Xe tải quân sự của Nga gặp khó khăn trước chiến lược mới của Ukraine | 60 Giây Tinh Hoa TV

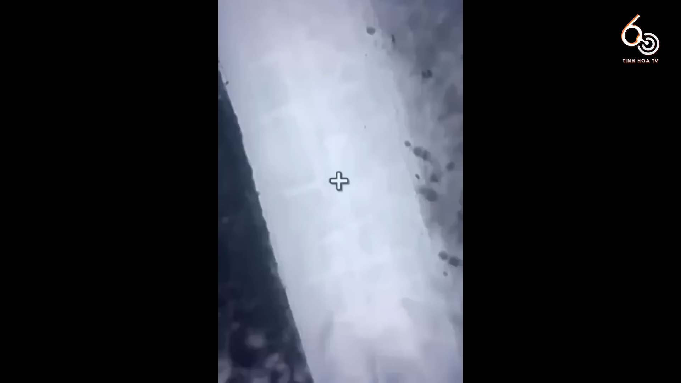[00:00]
Dự huyện xin kính chào quý khán giả. Mở đầu bản tin là video quay lại cảnh UAV của đơn vị Markzha thuộc lực lượng phủ trang Ukraine rãi đinh lên những con đường mà lực lượng Nga đi qua ở tả ngạn vùng Kherson.
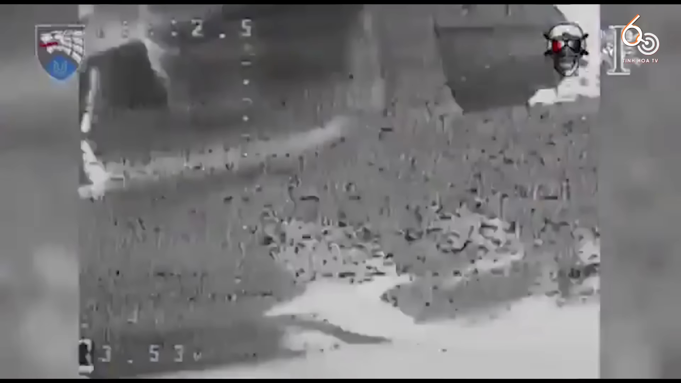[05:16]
Tiếp đến là video quay lại các xe quân sự của Nga
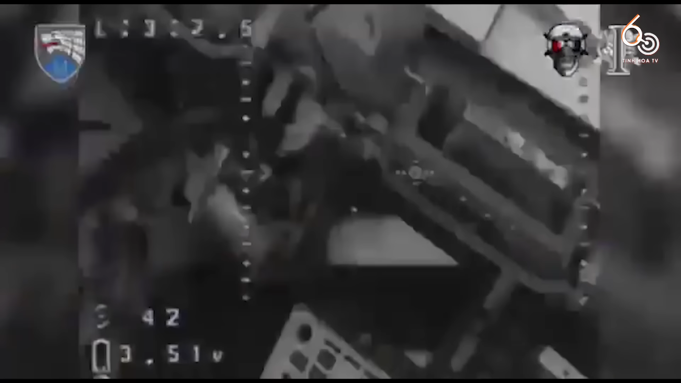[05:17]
bị UAV thuộc Trung đoàn 8 Ukraine tiêu diệt